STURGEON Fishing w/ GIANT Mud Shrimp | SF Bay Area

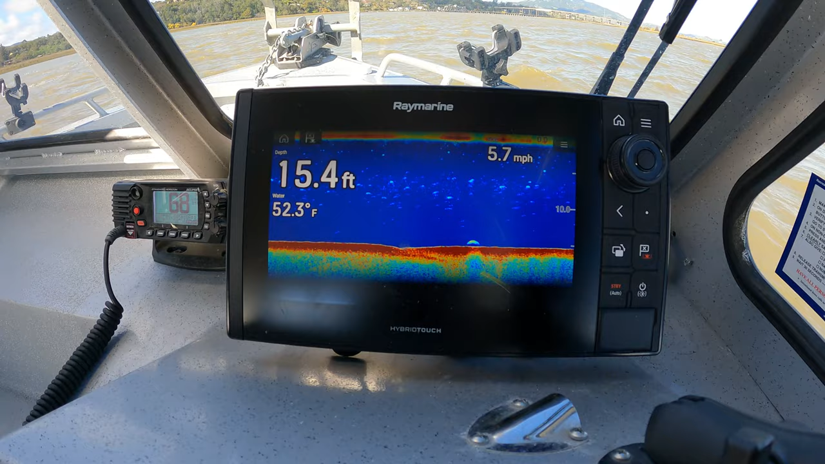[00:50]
On screen: depth 15.4 ft, water 52.3°F, speed 5.7 mph
currently we're not marking much maybe like one or two so far so we're just gonna go ahead take our time and try to find some spot mark some fish anchor up and get on these all right hopefully it's a fun day we get on some good fish stay
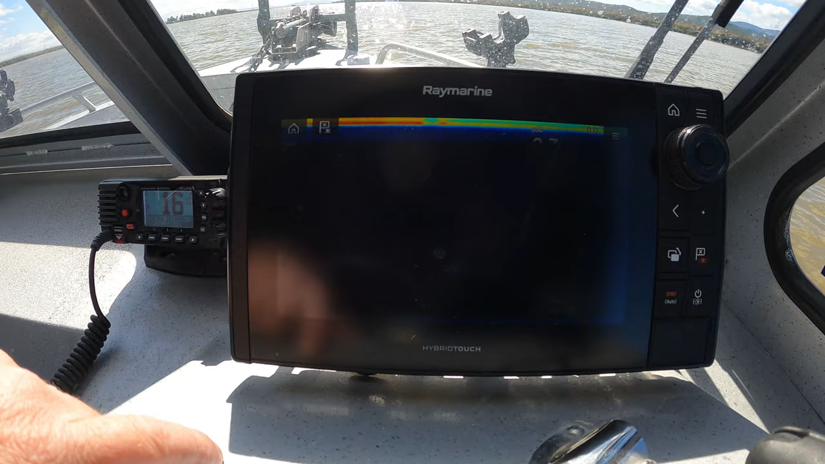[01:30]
let's see if that black bar goes away we're at the very edge there maybe
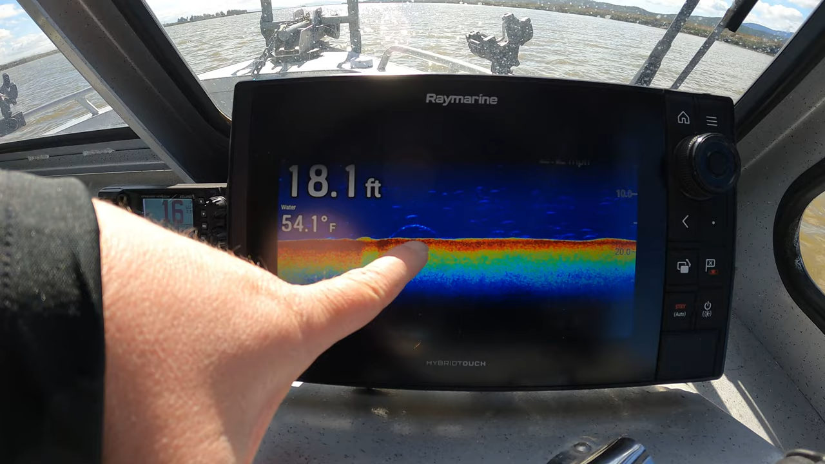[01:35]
On screen: depth 18.1 ft, water 54.1°F
right there there it's like there's some stripers on there as well
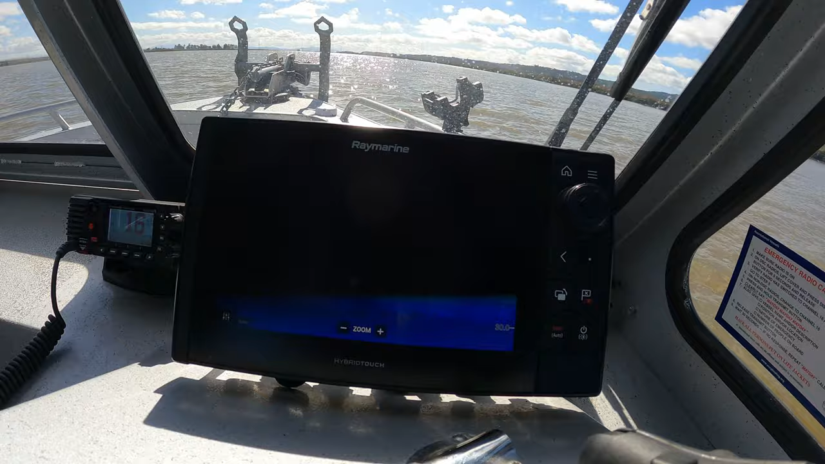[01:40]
picking up a few marks so we'll go ahead and drop anchor and hopefully we can find some fish